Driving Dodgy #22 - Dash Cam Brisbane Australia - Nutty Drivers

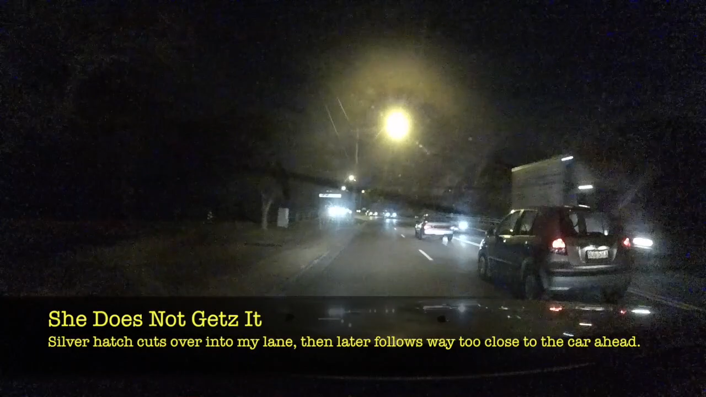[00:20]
Probably 60 along here dudes, chicks in there get hundo gets, whoa cutting the corner in front of me.
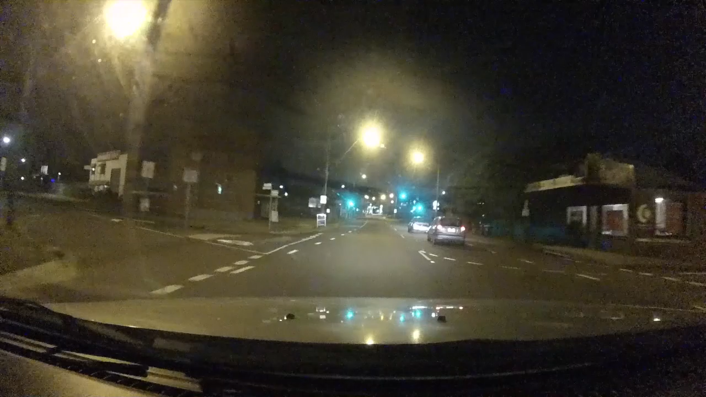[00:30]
Right up the butt of that car, you're a dangerous driver love,
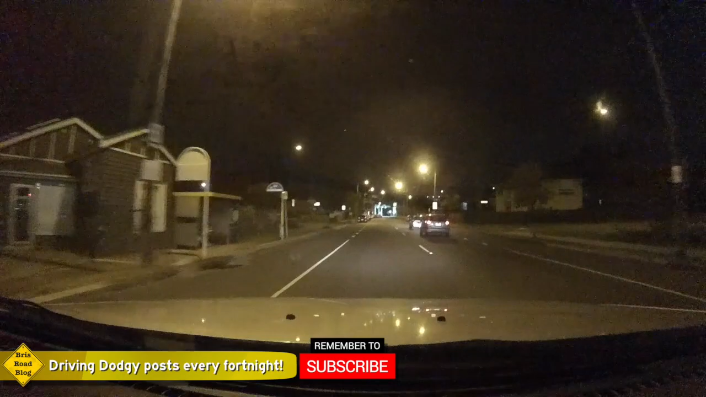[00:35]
look how close she is to the car,
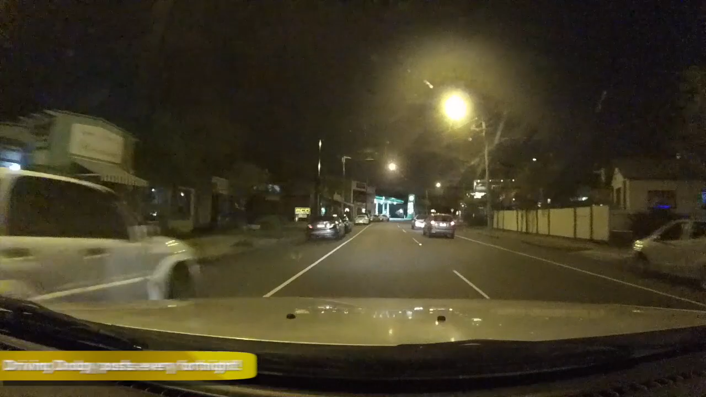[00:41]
you don't need to be sitting that close to the car,
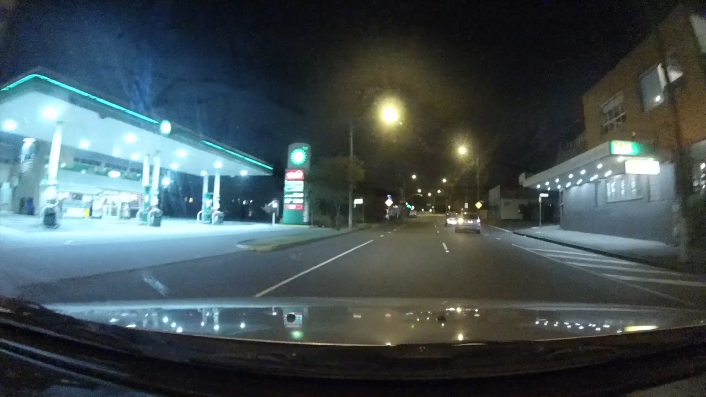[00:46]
she obviously wants to get around.
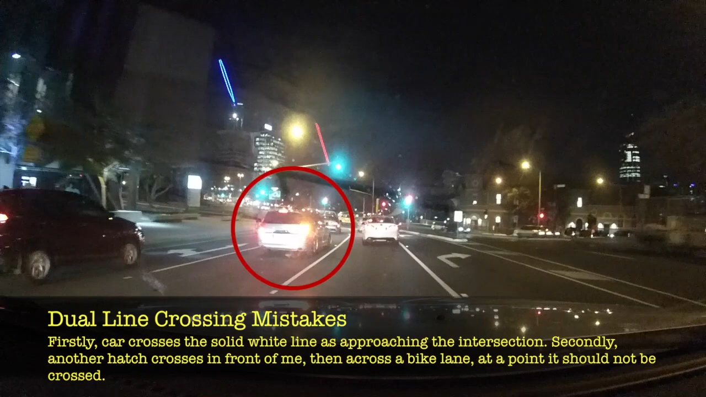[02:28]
It's a solid white line dude. Come on.
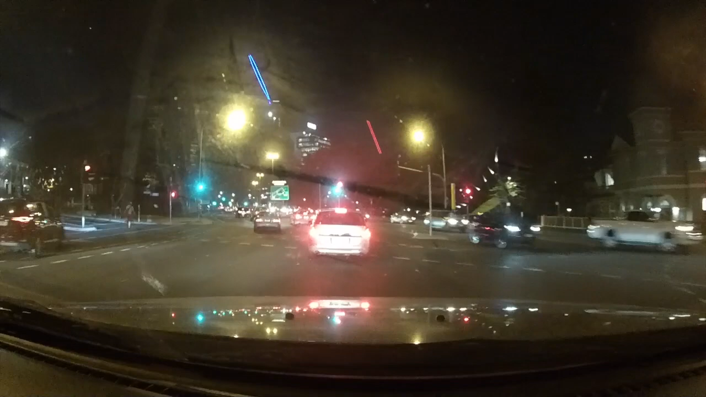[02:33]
It's a solid bloody white line. What? Come on hurry up, get over.
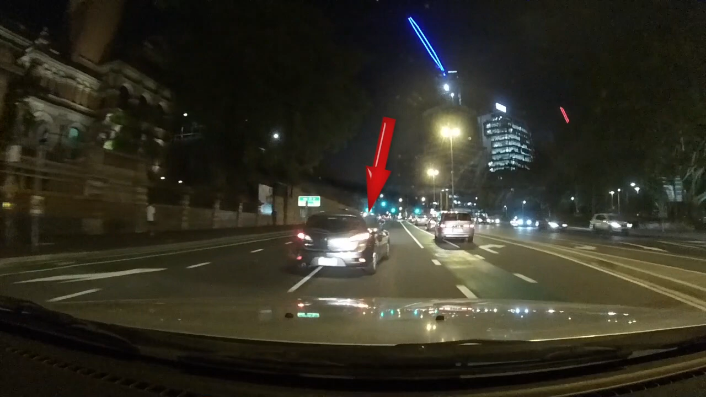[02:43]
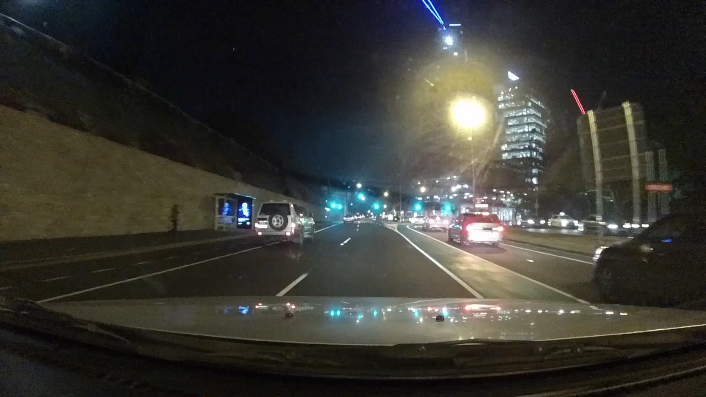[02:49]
Learn your road rules. Jeremy, that's my light.
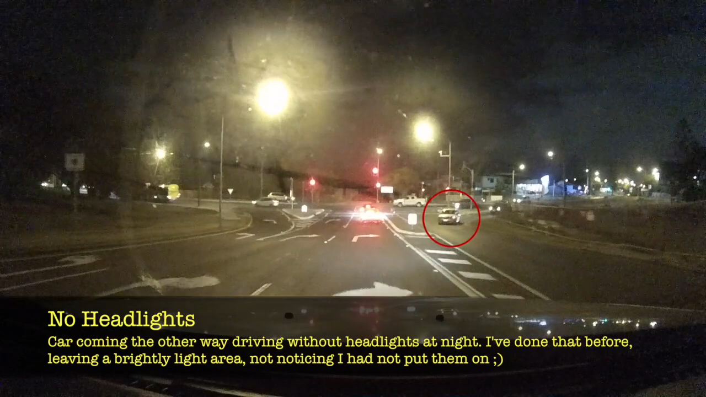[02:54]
Turn your headlights on. Stop spinning up again. Spill in the spill zone, you failed.